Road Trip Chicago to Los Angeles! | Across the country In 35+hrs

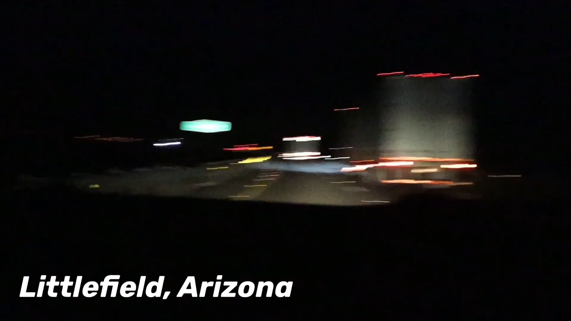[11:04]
So we are passing Arizona. It's just a short trip. It's like a 30-minute trip here in AZ.
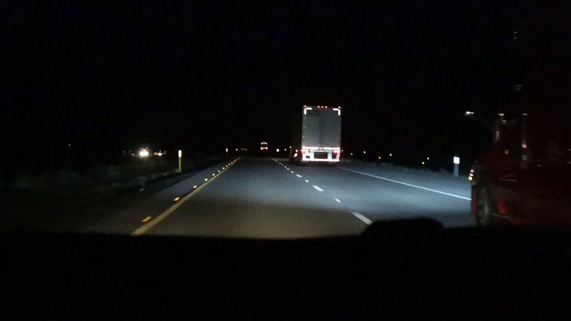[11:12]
So now we are 1 hour and 20 minutes away from Las Vegas. So we should be there soon.
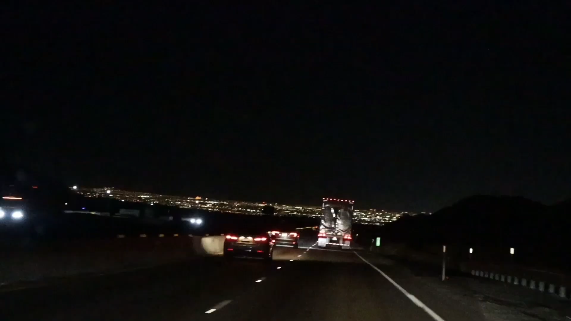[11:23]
All right, so we finally made it to Vegas. You can see all the lights already. We're gonna stop by and eat first, and then we're gonna check into our hotel. So we're finally here, thank God we made it safely.